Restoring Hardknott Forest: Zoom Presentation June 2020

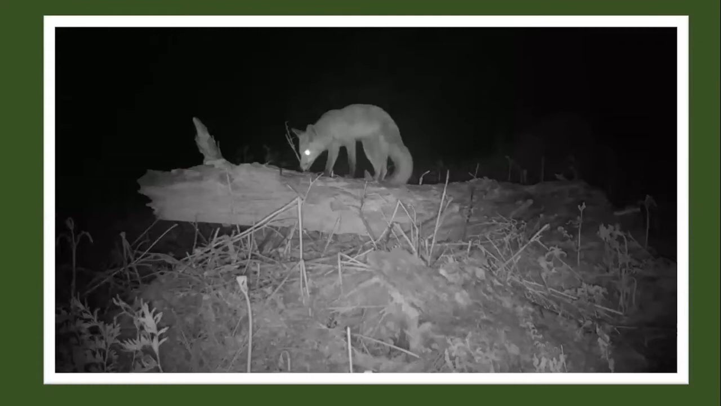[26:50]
and as i say they're pretty much all from our remote camera traps which we just set up and and leave out